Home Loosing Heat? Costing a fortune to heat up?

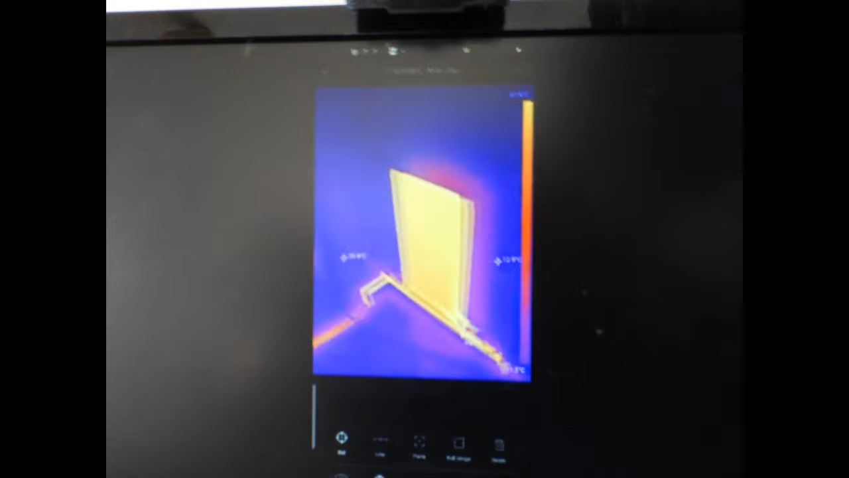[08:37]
and to take a look at my internal wall temperature
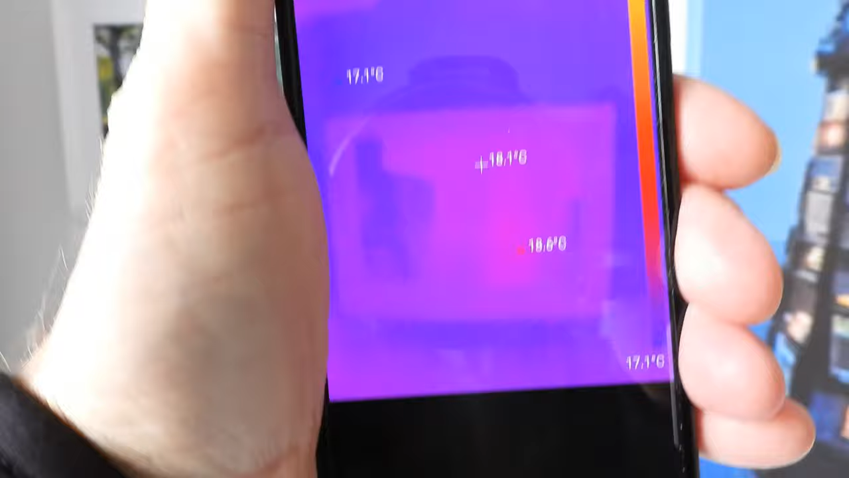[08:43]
now this is my new build so it should be warmer than my
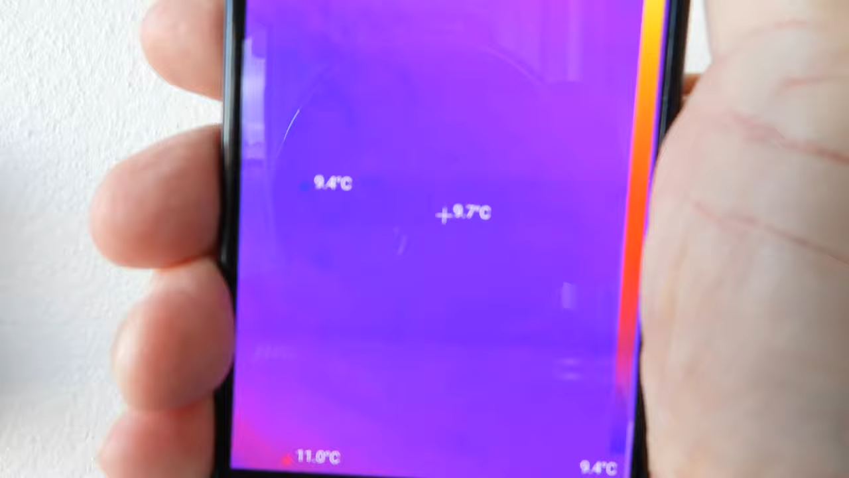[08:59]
On screen: spot 9.7°C
and looking at the outer walls you can see the difference in the temperature there can't we oh yes